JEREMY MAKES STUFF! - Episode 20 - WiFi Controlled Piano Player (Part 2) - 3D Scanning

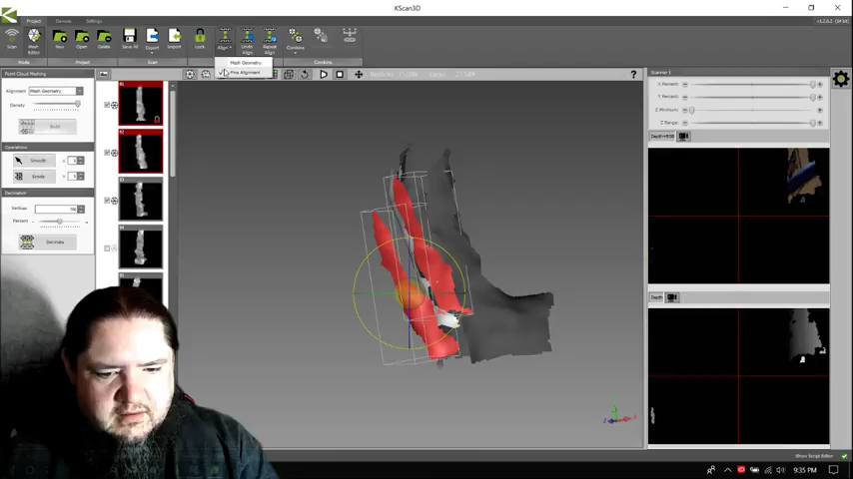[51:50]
Fine alignment. Huh. Well, that's weird. Let's see, undo. I don't undo the one at a time. Only undoes. Only will undo.
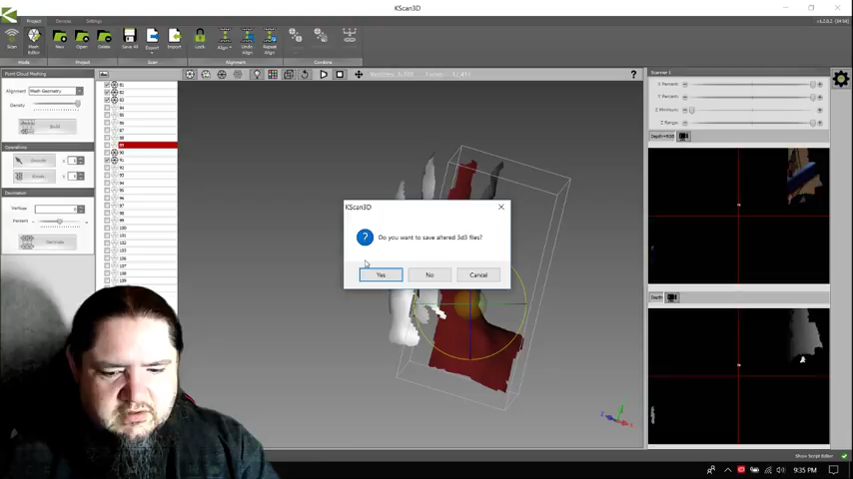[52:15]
Undones?
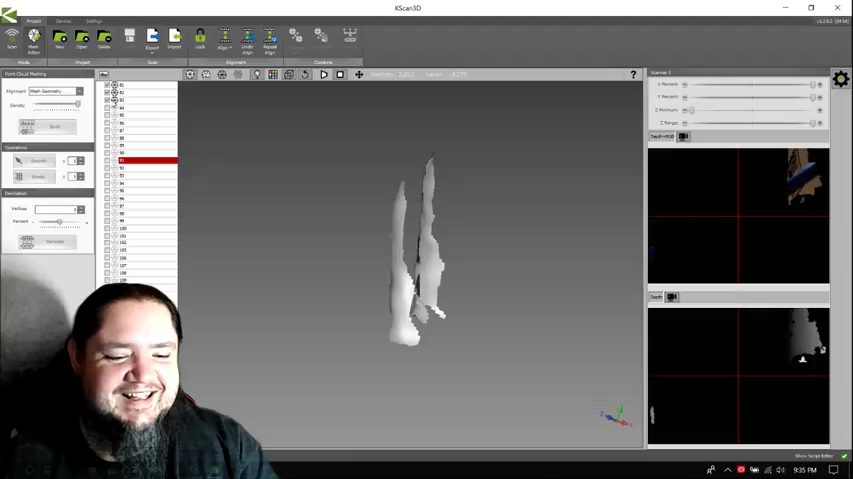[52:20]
Alright, let's see. I'll lock this one in place. This one, I want you...
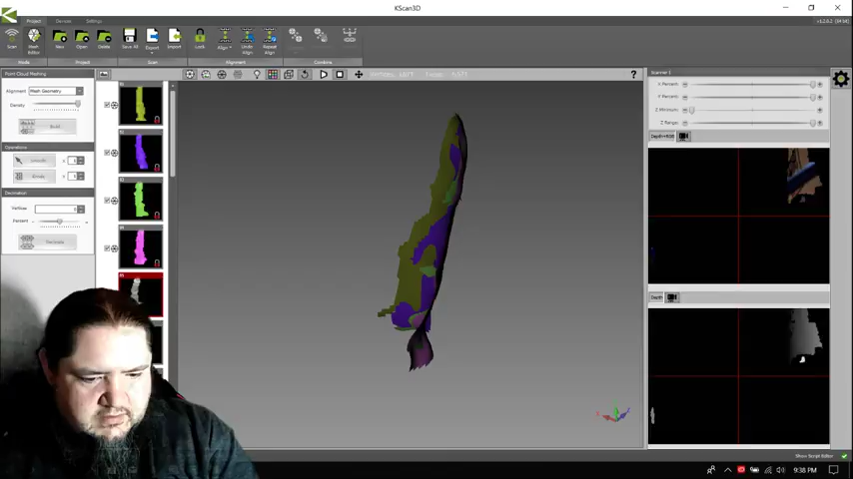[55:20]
Okay. Oops. This one. Oh yeah, that snapped right over. That one was okay. I feel like it's a little off. Let's see.
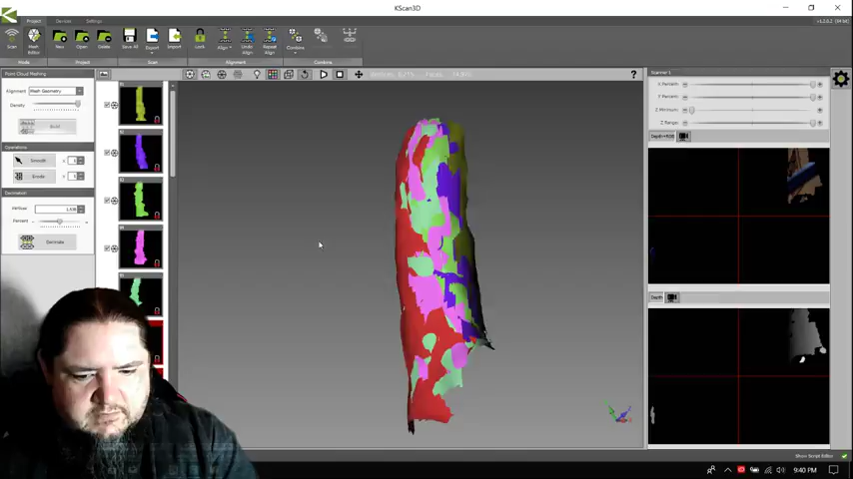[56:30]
Oh yeah, that one just snapped right over. Cool.
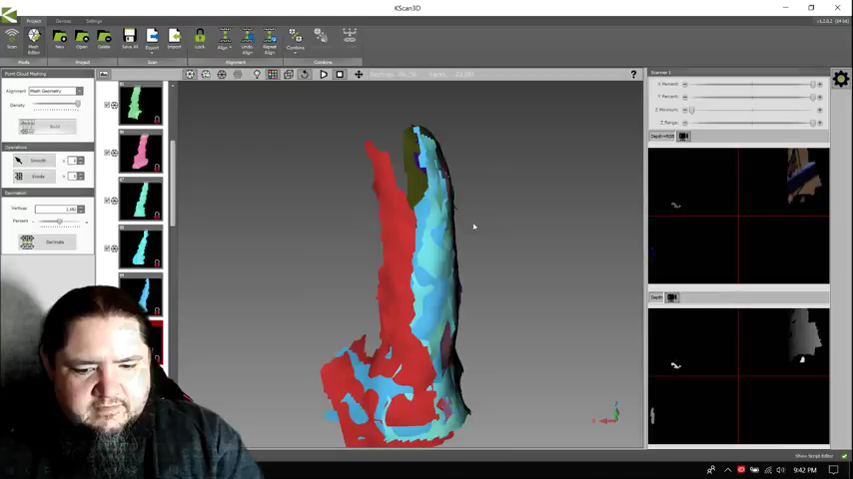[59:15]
I just didn't get a good scan right there, I guess. That looks pretty decent, actually.
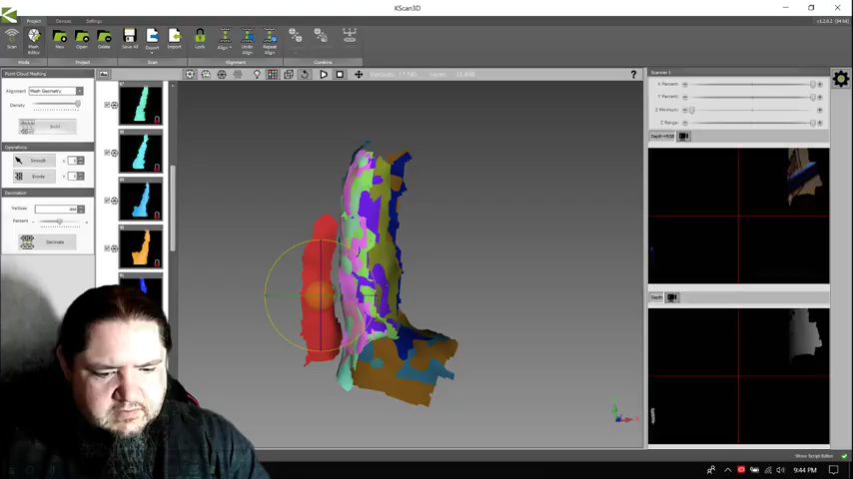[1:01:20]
I'm gonna uncheck that one and not save the changes.
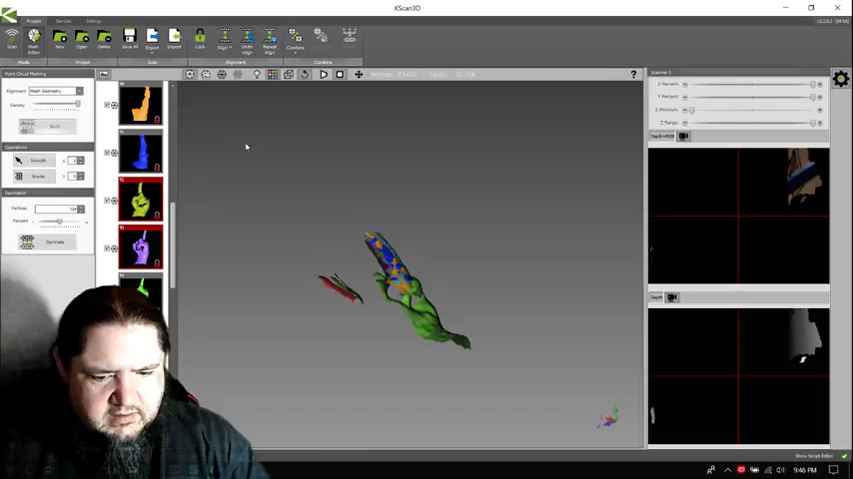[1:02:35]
I don't feel like that worked.
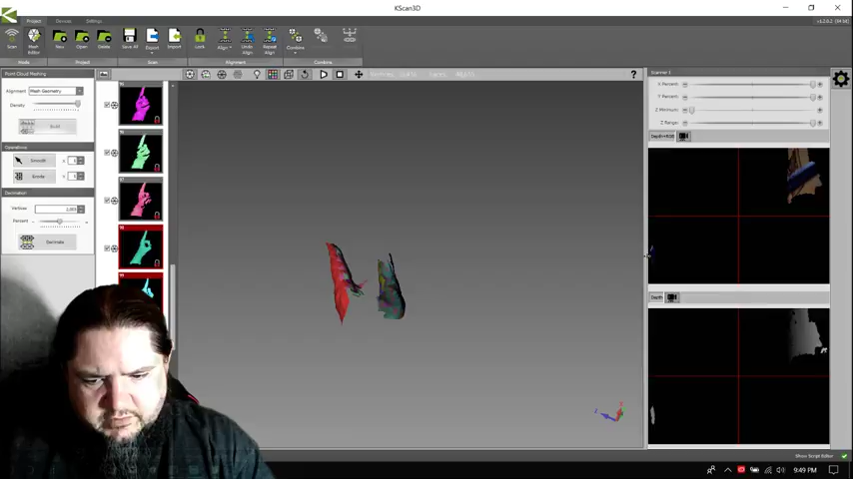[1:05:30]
Oh, nice. Is that a little bigger?
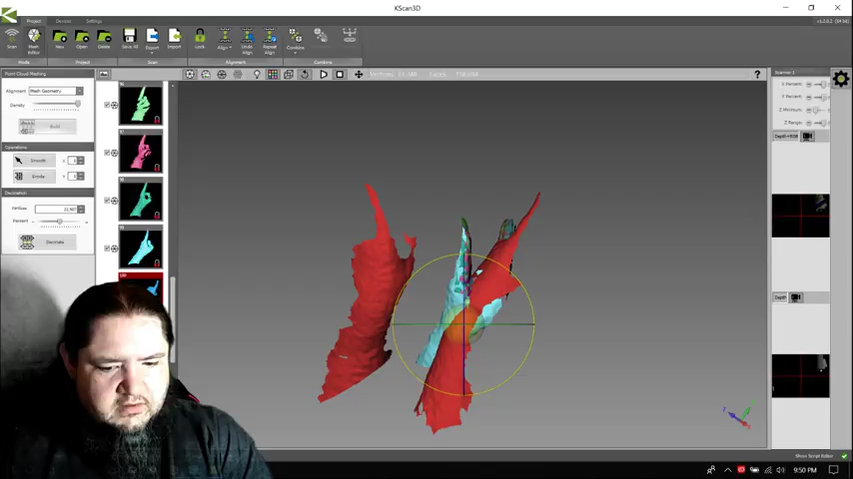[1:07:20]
correction. I rotated it around though. Yeah, okay. So, don't save that. Try this again.
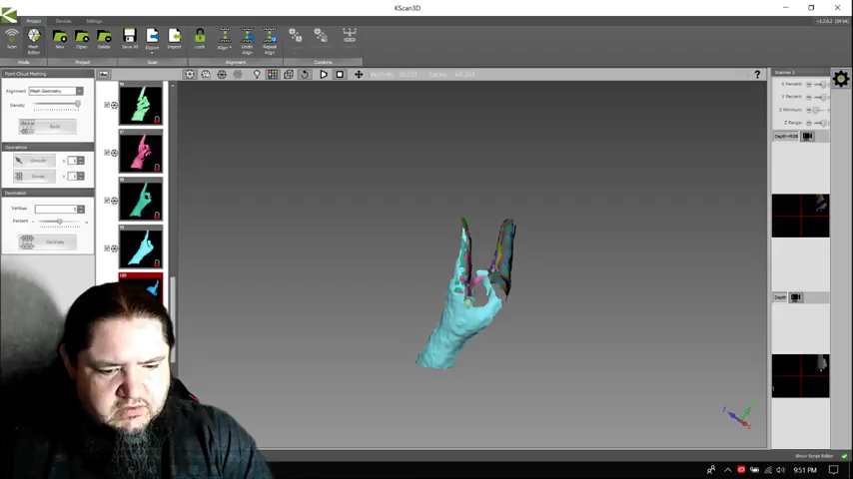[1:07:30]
I'm gonna lock this one.
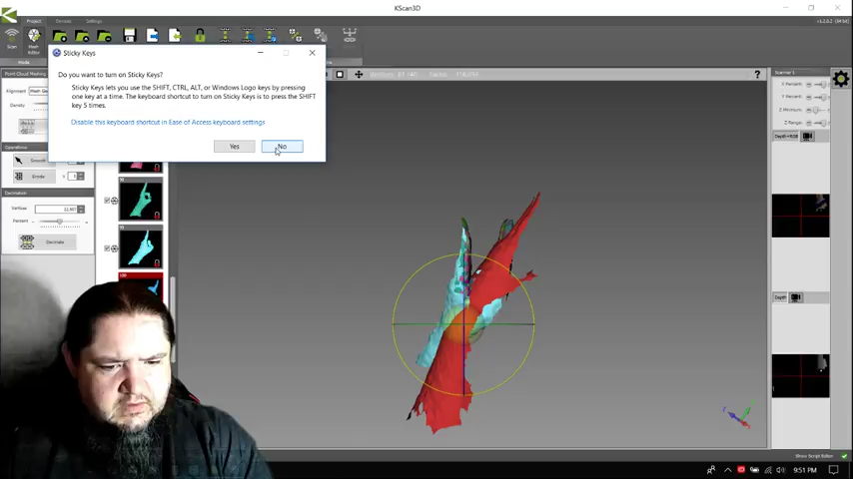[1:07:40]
Yeah, same problem as before, it's aligning at the wrist.
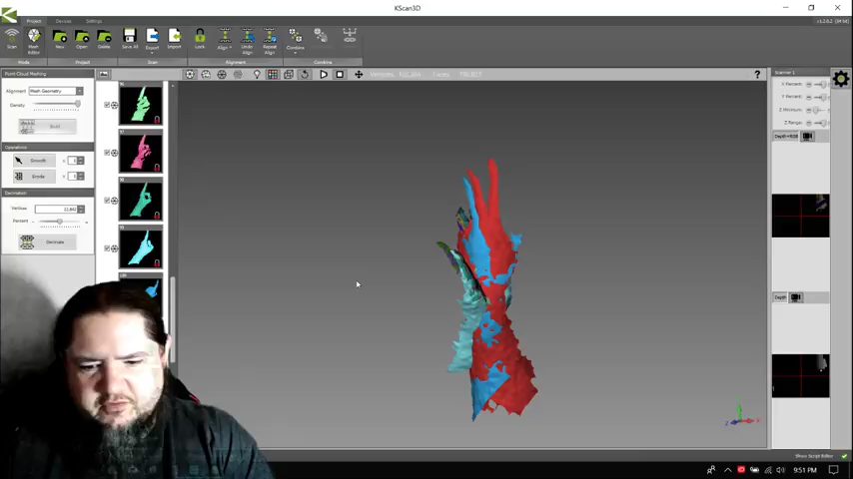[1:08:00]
So let me undo those. I need to trim it back again.
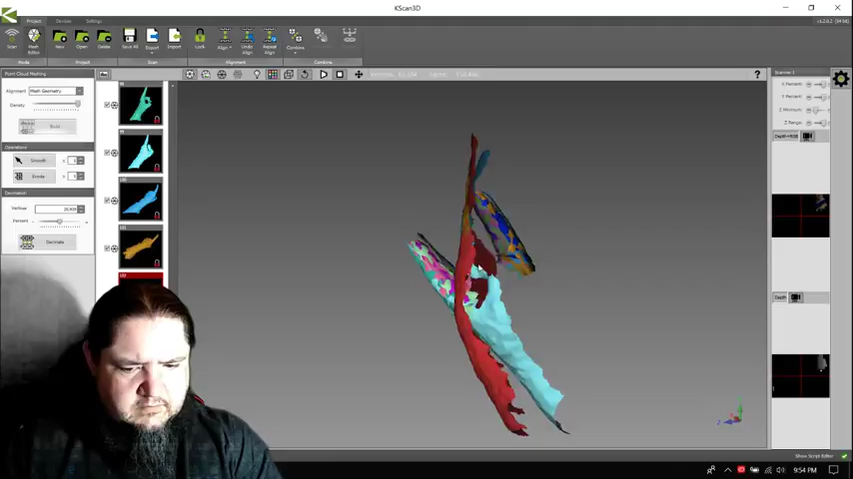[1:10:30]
Okay, so let's see here. I've kind of got these into three different groups.
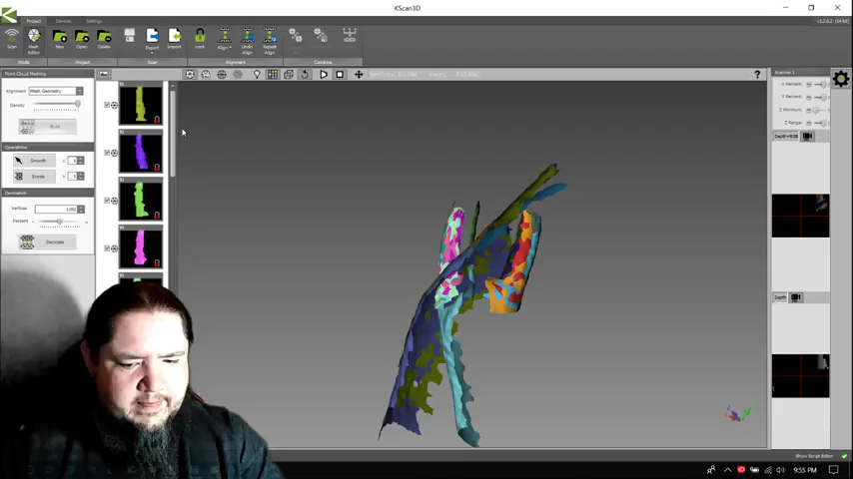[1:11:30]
Oh, at the top there's a combine. All that. Combine. Ooh, nice. So it made one little chunk. Alright, I like that. Let's see here, the next group.
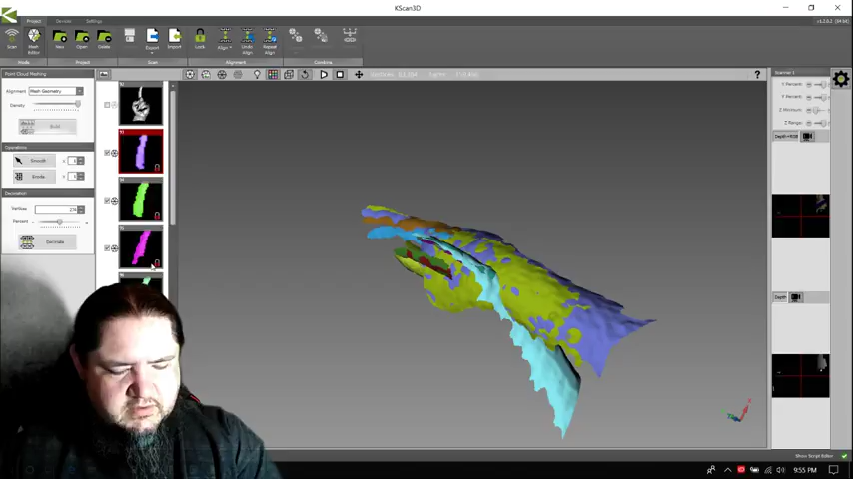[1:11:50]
Oh, did it just make an extra one? Oh yeah, it did.
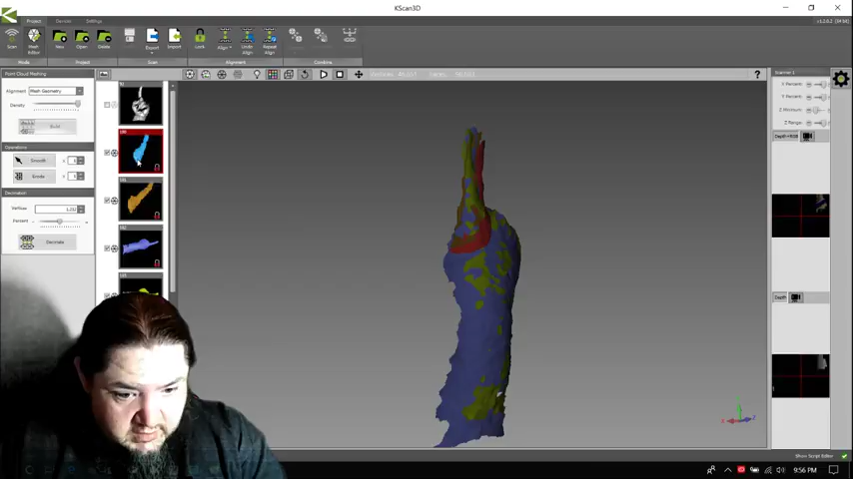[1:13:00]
And now 100 to 103. Combine that.
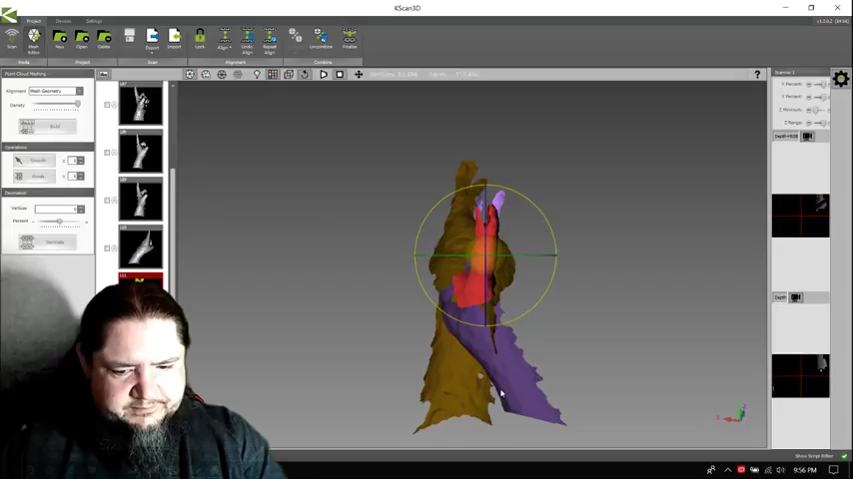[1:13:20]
I feel like these two should be pretty easy to get lined up.
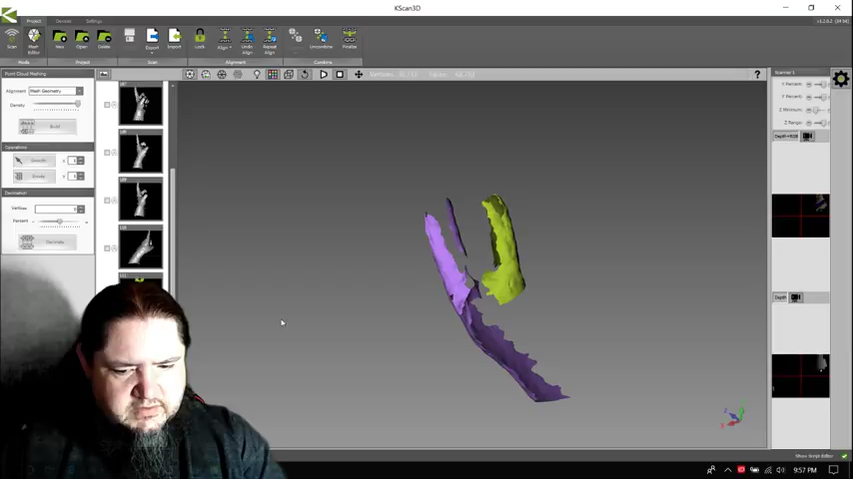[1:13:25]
Well, first let me just hit align and see what happens. Nothing. Okay. Unlock those.
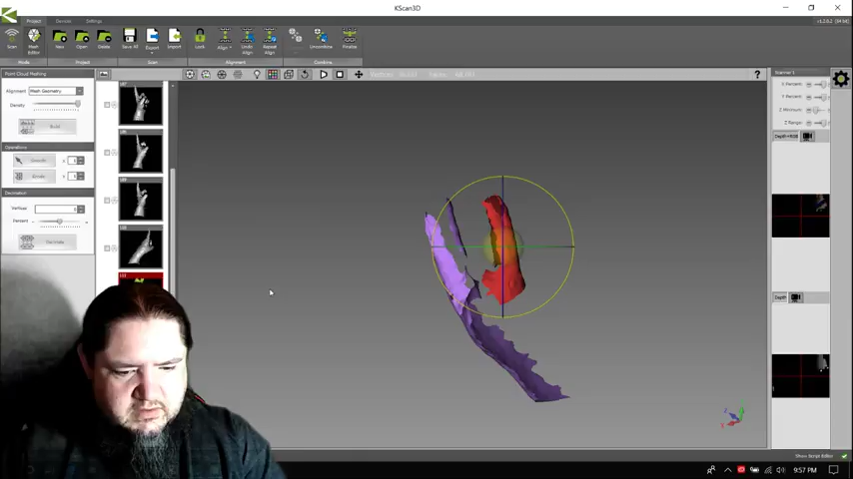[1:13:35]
Move the smaller piece around. Rotate this way.